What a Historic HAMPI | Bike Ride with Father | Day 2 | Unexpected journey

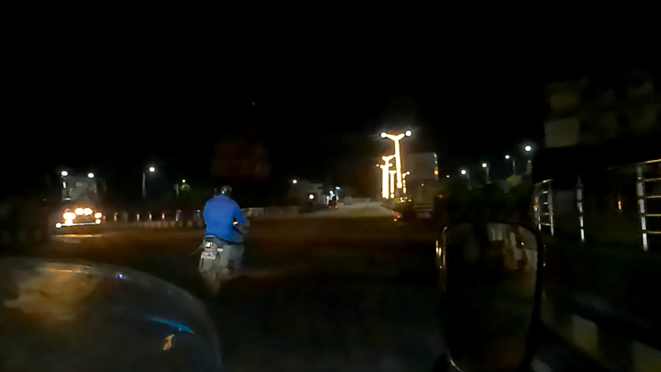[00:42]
ओके एं कनबडुतुंदो तेलुसु कापोते कोंचेम सिटी लाइटिंग चूपिस्तामनि चेप्पेसि मैं दर